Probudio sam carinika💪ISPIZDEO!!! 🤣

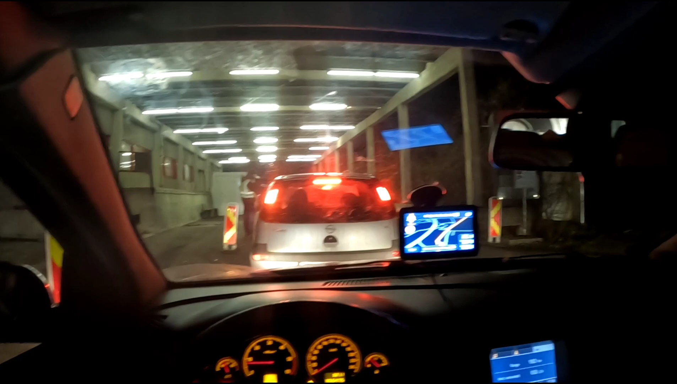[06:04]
Ja sam na Nikeldorfu, prelazim iz Mađarske u Austriju. Da li će me terati da ugasim kameru ili ne, ne znam, ali sad ćemo vidjeti.